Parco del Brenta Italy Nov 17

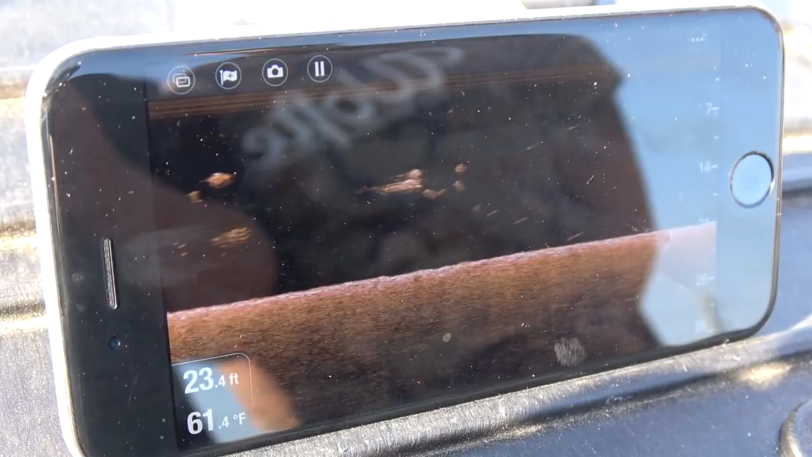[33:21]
On screen: depth 23.4 ft, water 61.4°F
Where the bait's just dropped out of the boat. There. Yeah. Bait's dropped out and these are fish.
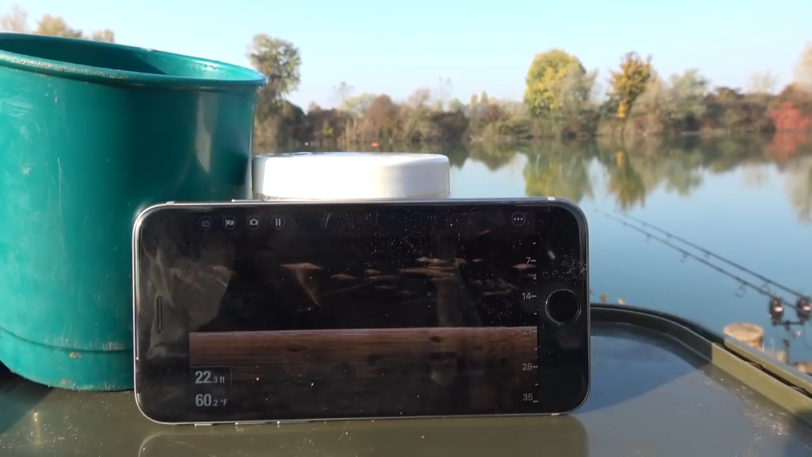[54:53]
On screen: depth 22.3 ft, water 60.2°F
Fish everywhere. Incredible the amount of fish out there.